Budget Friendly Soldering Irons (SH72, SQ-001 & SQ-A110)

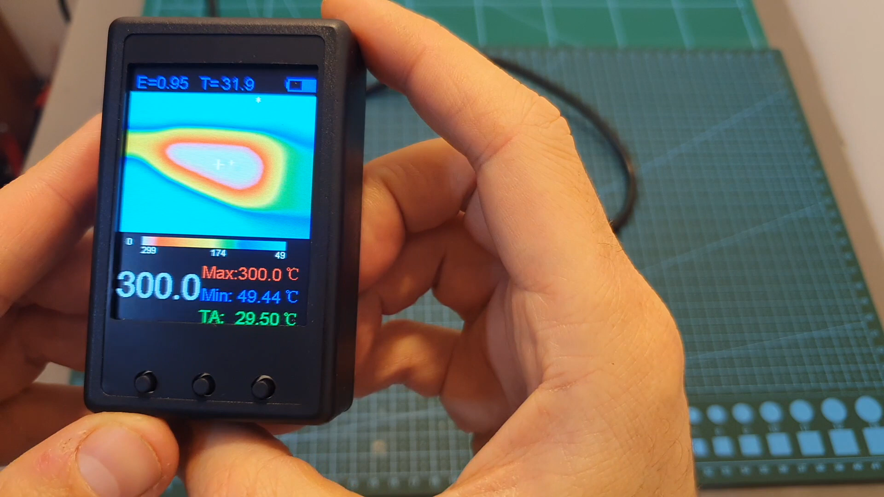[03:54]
So as you can see this is the highest value that I can measure using this device. Now let's test the sleep feature. The timer is now set to one minute.